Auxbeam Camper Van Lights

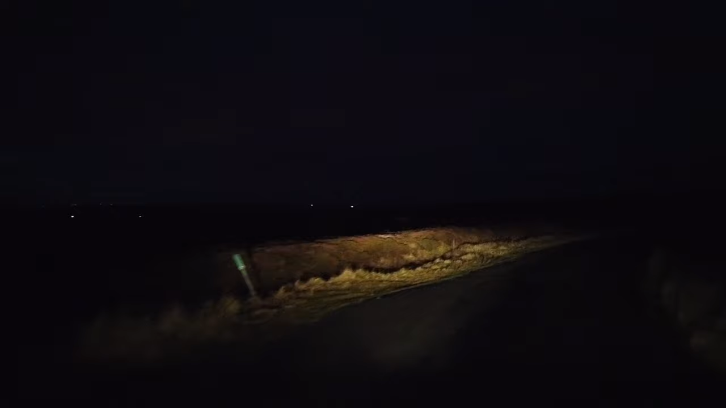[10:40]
stop the animals running across the road it's just out onto open moorland and you get sheep and all sorts down here rabbits and deer so you need some good lights this is the high beam so that's the standard low beam that's the standard high beam i don't know what it looks like on the camera but it hardly makes a difference and the lights are quite yellowy they've got like a yellow color to them they're not that bright low beam r-beam
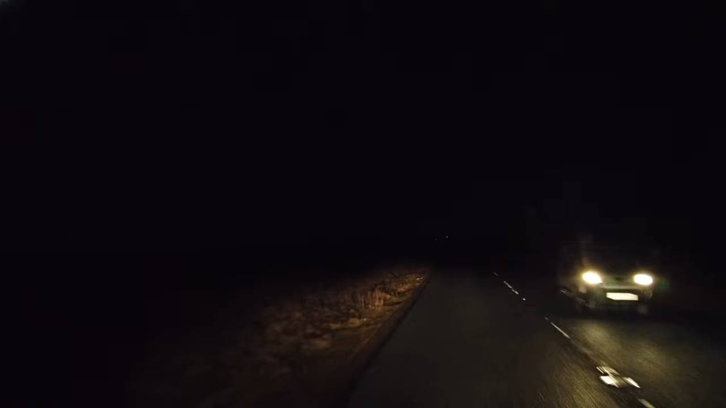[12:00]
these are the new lights they're certainly brighter